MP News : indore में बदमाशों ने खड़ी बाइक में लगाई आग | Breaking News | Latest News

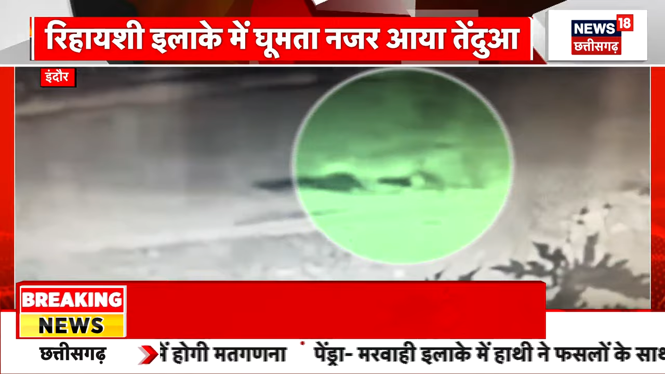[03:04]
یہ دیکھیں تصویروں میں یہ تیندوہ جو ہے چہل قدمی کر رہا ہے سڑک کے اوپر تیندوہ دکھائی دے رہا ہے سی سی ٹی وی کیمرے میں اس کا موومنٹ قید ہوا ہے اور لوگوں میں بھی اب دہشت کا محول ہے اور اگلی خبر ٹھیک ام گڑھ سے جہاں پر یہ خبر دیوار گرنے سے ایک سڑک کنارے